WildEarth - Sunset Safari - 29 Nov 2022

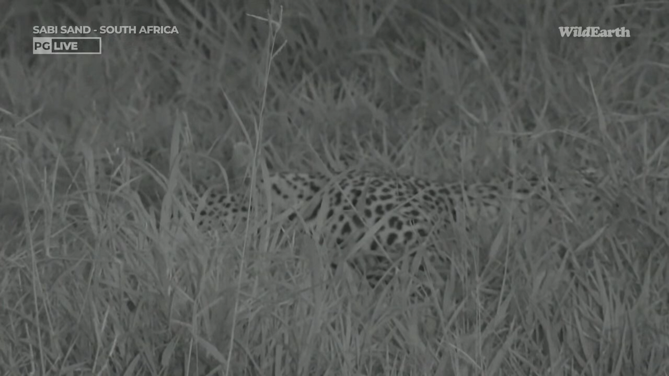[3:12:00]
Not even just a princess, but the queen. She is being a little stubborn at the moment. She came down off the termite mound and disappeared. And we were trying to get around to see if we could find her again. And as I came past the termite mound, she was lying flat in the grass like this. And I just saw the tip of her tail move. So I had to quickly stop. She's literally a few meters in front of the vehicle. And she's actually being quite cute.
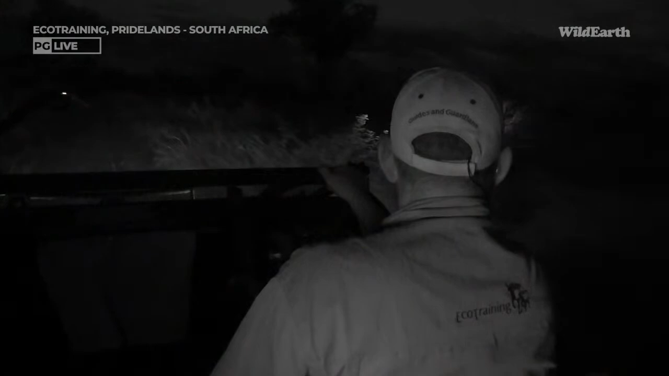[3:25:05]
Okay, so I'm driving around now, spotlight and IR. So this is where the reports of the Ngati pride came from earlier today. So they're somewhere in this block. They were seen on foot this morning
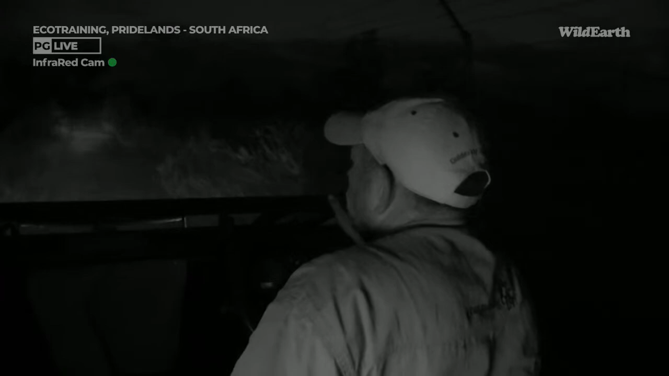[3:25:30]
by one of the eco training student groups and instructor
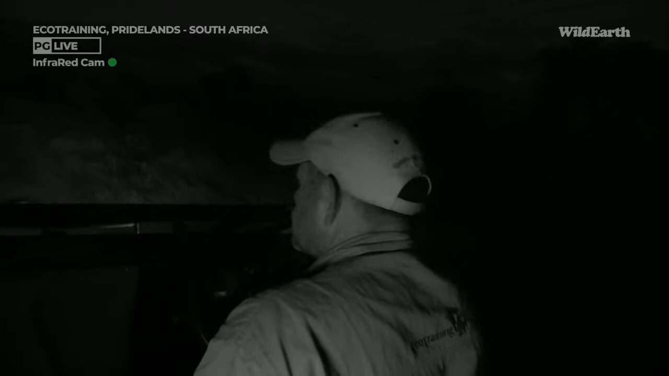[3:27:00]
It is a relatively thick block, lots of low shrubs, which makes it difficult. Even now, so with the spotlight, we can only see about 2, 3, or 4 meters in.
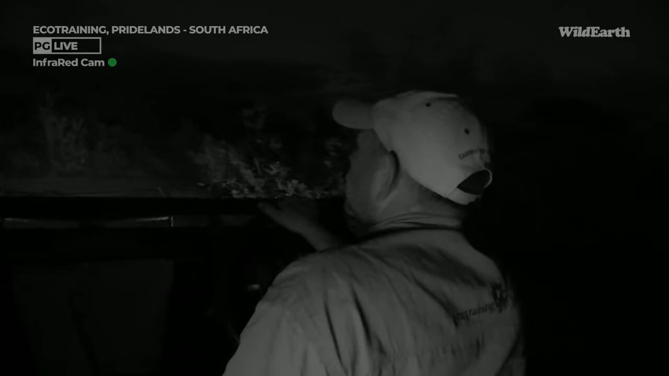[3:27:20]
Well, there's a new road. Let's take this new road. Maybe we're lucky.
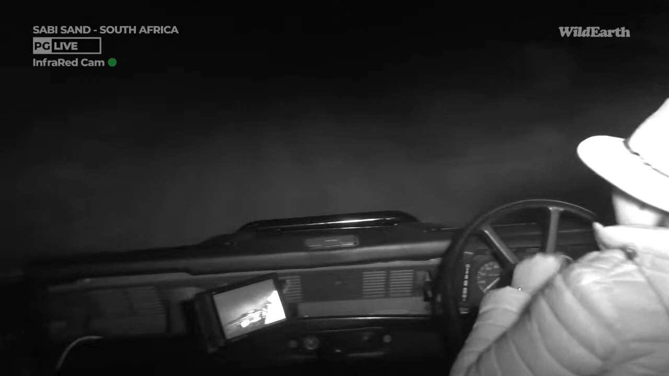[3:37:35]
I'm so happy. She's stopped in front of us, so we're just gonna have to wait. She's just here, literally right in front of me. You might be able to see a bum. There's a head. Yay, there she is. Give her a little scratch. Hello, Kalamba. Wow. She is magnificent. Just going to give her a little space to continue walking on Gaurine, and then we'll follow.
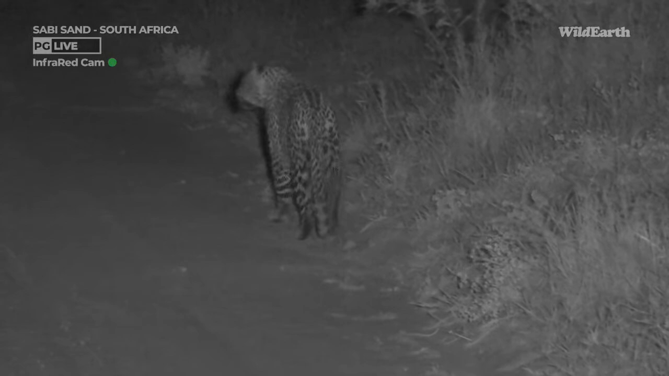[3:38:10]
She's about to approach Baboon Pan on her left and Twin Dams on her right. We might have a vehicle come into the front there at some point, but for now they're still giving some distance.
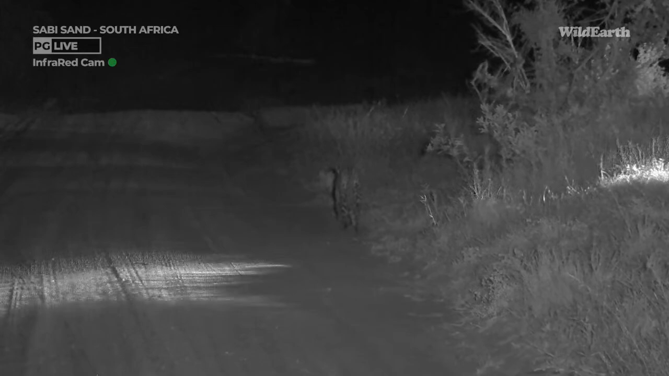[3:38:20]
Alright, let's move forward.
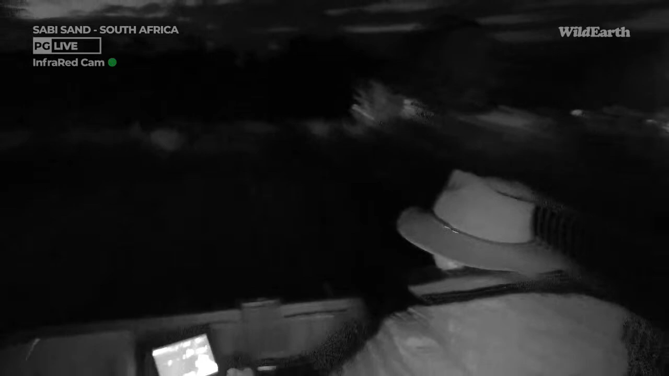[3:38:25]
Wow! That is incredible. Look, you can see her in front of us.
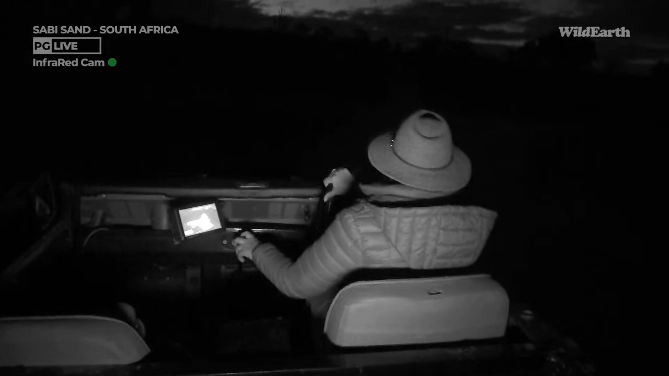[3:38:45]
So I'm kind of just going to loop around the side.
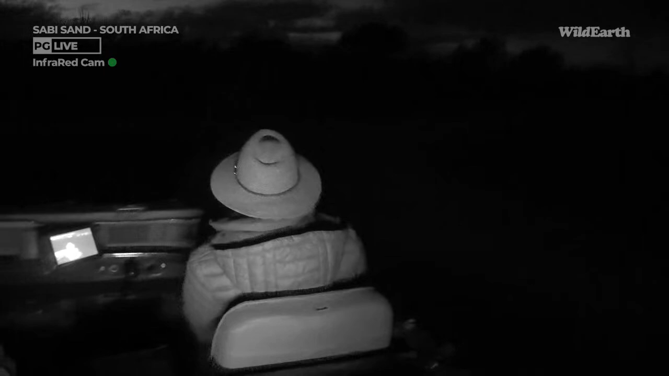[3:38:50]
We're leapfrogging with Kalala, which is off.
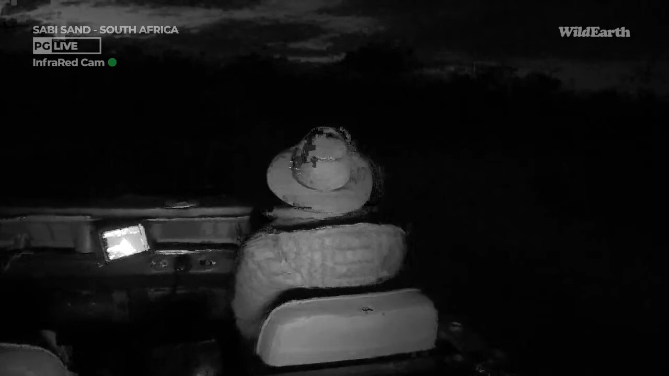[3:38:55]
Turn them on again now. For now, she's literally right next to us. We are on higher ground a little bit. Alone, the other vehicle left. Look at the tail moving. She is thinking. So now she's looking up Twin Dams Road. Do I do Twin Dams?
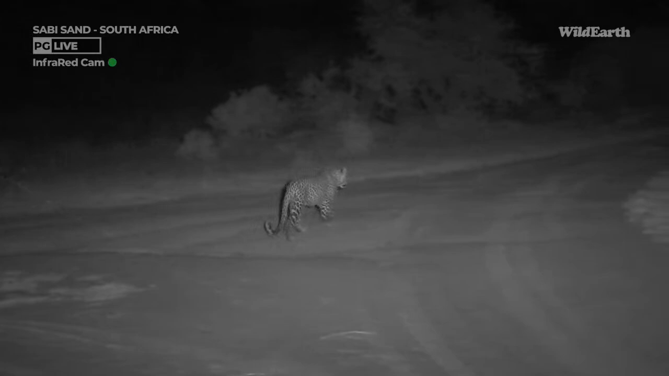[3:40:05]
Okay, I'm hoping she's going to go straight up to the dam. So we're going to follow and hopefully we can keep up with her for as long as possible.
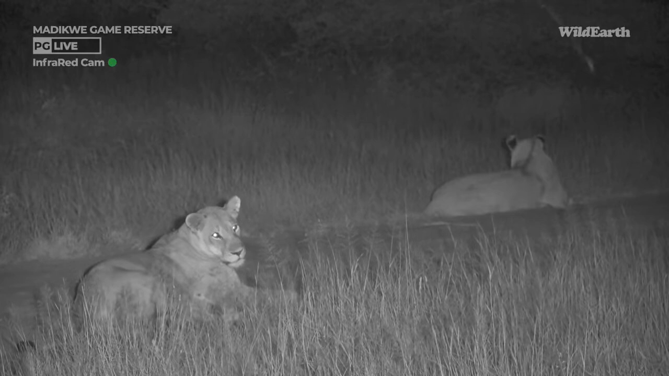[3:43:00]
The whole pride is actually now lying out here on the road. The lionesses and the youngsters here to our right. And the big male, like he's on show, right here in front of our vehicle.
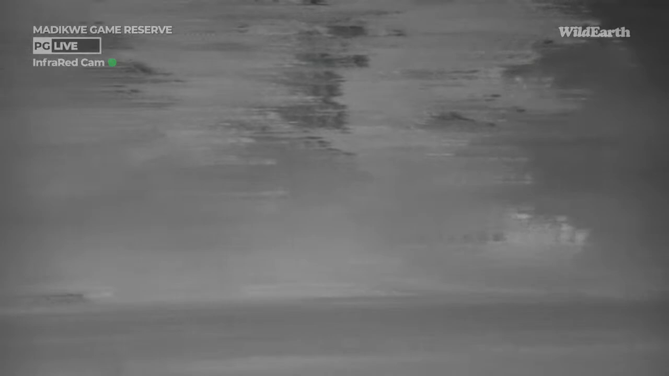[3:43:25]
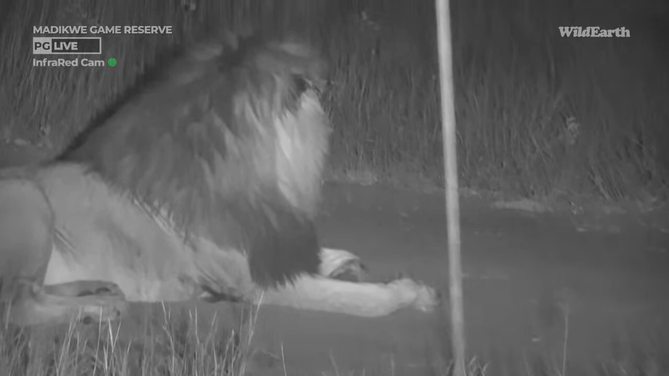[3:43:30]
Sorry about the vehicle antenna there, guys.
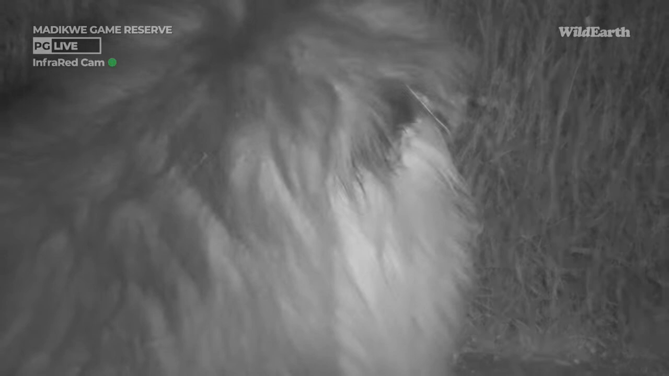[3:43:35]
He's lying 10 meters in front of the car. They get up and they move a little bit and they're lying down again. They're sussing out the environment, they're listening. They are all up now here on the right again, so I'm sure there's going to be movement again very soon.
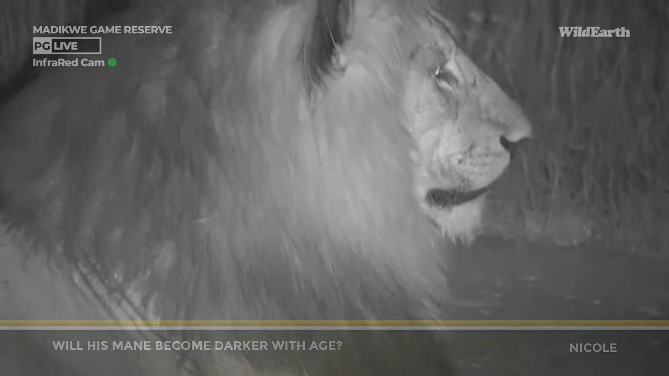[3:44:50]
Will stay that color. It might fill out a little bit still. Now, my lions only really come into their prime, Nicole, around about 7 years old. And these guys are just over five and a half, thereabout. So his mane might fill out a little bit more. Imagine what he's going to look like then. But I don't think the mane will get much darker than what it is.